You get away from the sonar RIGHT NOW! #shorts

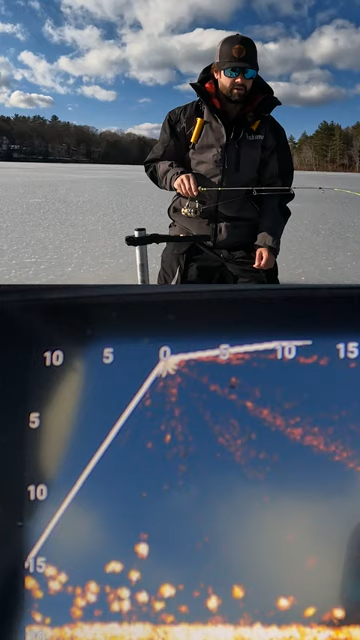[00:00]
I might have to tie a loop knot on here. Dude, they love the red. Get him. Come on up. You get away from the sonar right now. Cool slabs.